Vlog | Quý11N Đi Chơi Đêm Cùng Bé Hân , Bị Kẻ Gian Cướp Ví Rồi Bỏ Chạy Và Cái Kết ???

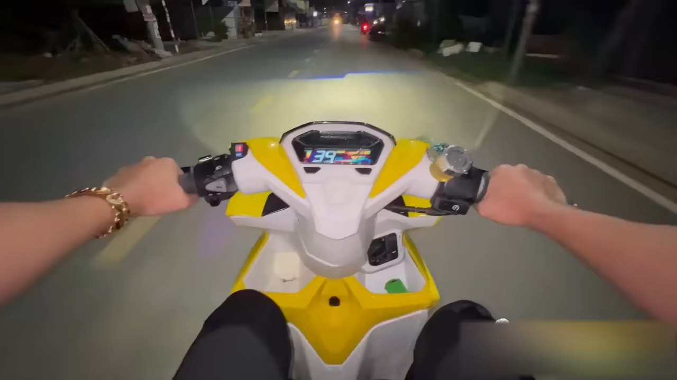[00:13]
Thì anh em nhìn cúp này nè Đó, thì tui thấy mấy hành niên đứng đợi tui cái gì rồi nè anh em à Đó,
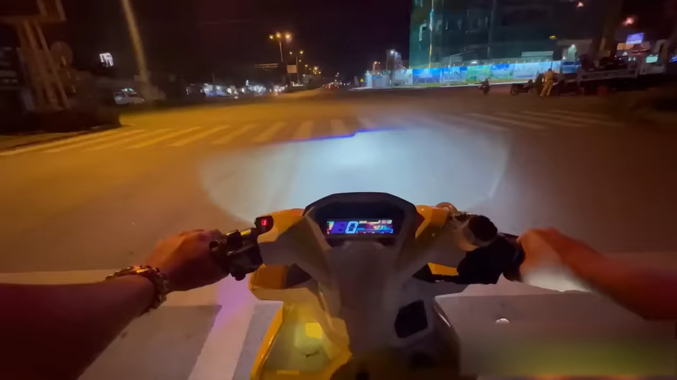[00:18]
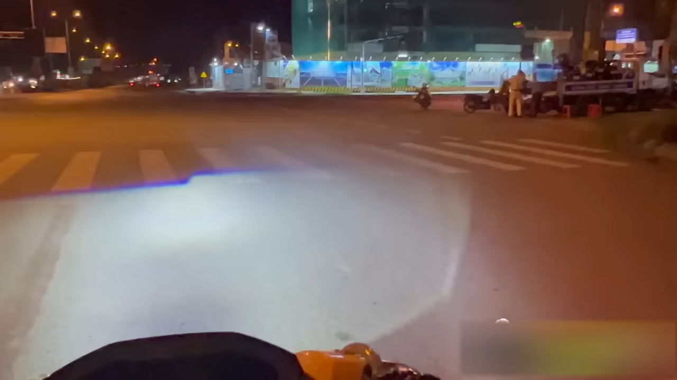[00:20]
thì có mấy chú công an đứng bắt mấy xe luôn nè Thì giờ này đêm mà anh em Đó,
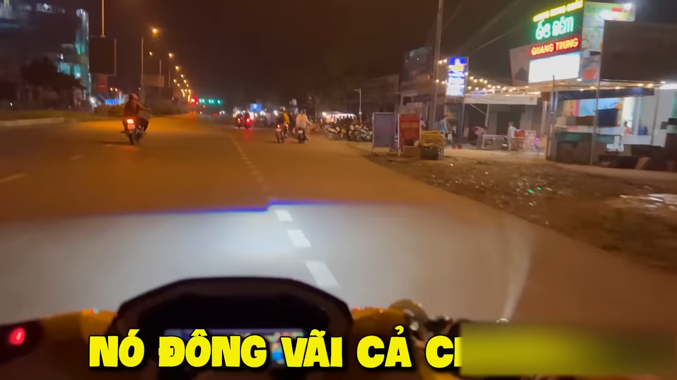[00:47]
giờ này là nãy tui cho anh em coi đúng không 12h đêm tui chạy ra tới đây khoảng là nửa tiếng Mà giờ anh em nhìn cà, ồ ôi đông quãi di chuyển luôn Đó, thì mùa hồi thì tui ăn xong thì tui sẽ đi về nha em ơi Đó,
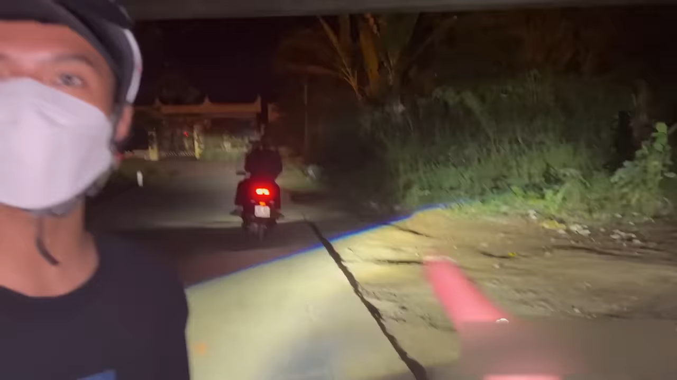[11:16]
Thằng này quen quen nè Nó chạy đi kìa